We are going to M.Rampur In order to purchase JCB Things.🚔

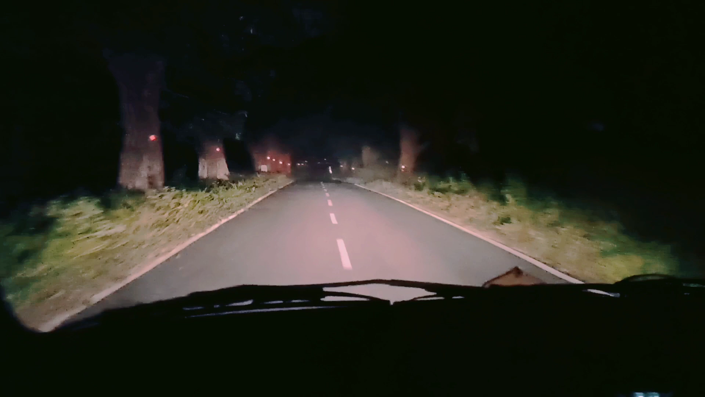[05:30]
we are going to our house right now we are we are returning from amirampur we are on the way of madanpur
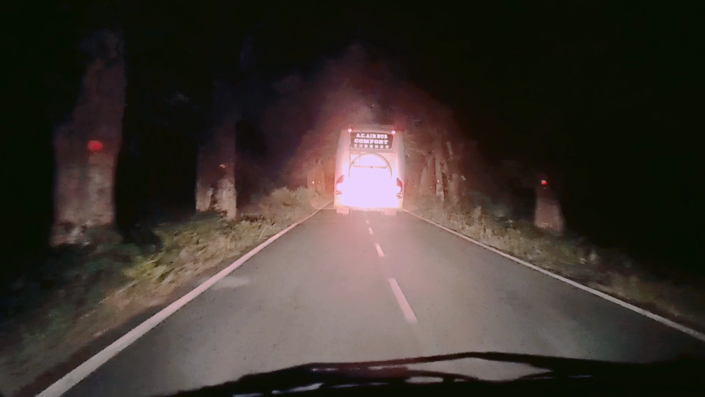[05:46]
we are in front of bus one bus i don't know uh the name of that bus because we are going you know back side of the other bus